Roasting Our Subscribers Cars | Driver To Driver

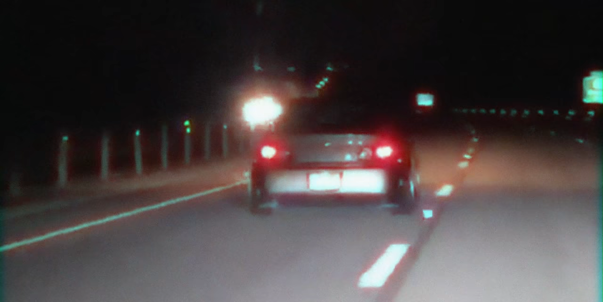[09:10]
I'll give you that one fitment Wheels look decent on there. However, I just I wouldn't mod a Malibu. What's the point?